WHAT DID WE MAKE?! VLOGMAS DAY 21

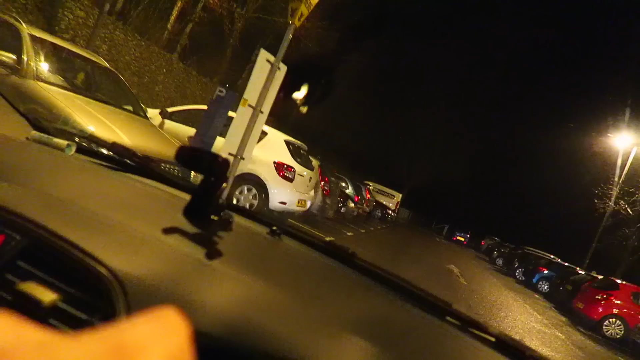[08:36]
Okay I'm not going to lie I wouldn't be surprised if we don't get a car park space. We're like the furthest point away from the cinema and there is nowhere to park.